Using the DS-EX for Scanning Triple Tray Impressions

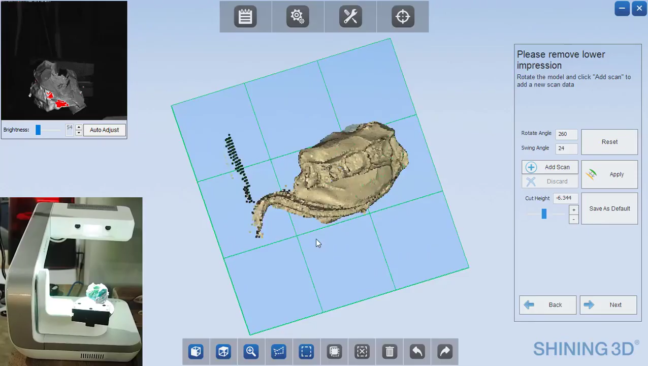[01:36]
And you also want to make sure, especially on your prep model,
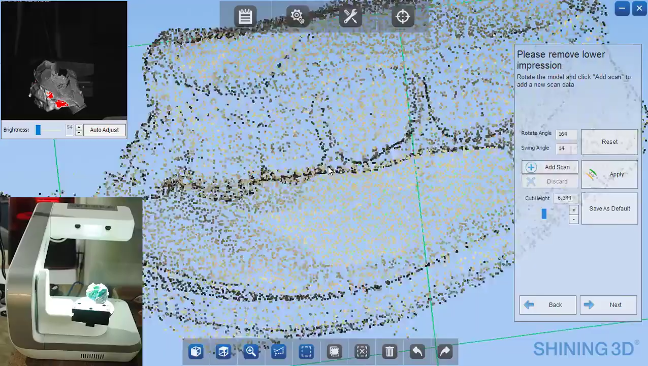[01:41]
that you aren't cutting off any portions of the margins or the prep, that it can see inside it everywhere, and it appears that it does.
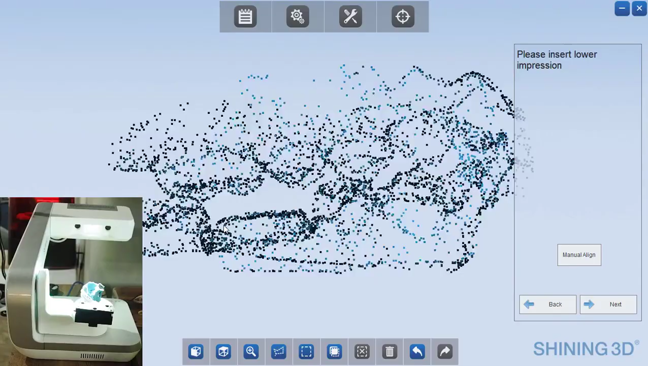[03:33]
And this patient is in fact not biting down correctly. This is how though the impression is. So this does do an excellent job of articulating. This patient did like they sometimes do and just went into a funky bite.
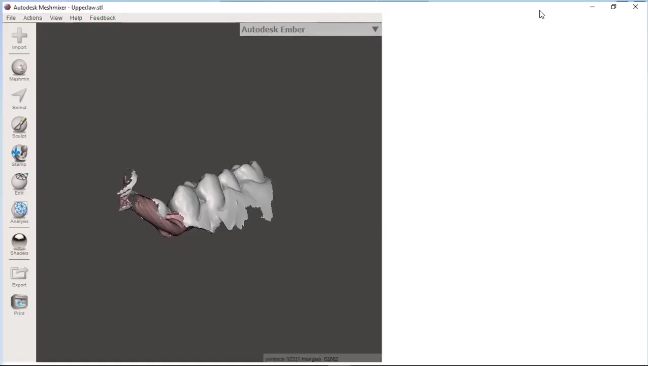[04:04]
Here is the opposing. If I brought in the other one,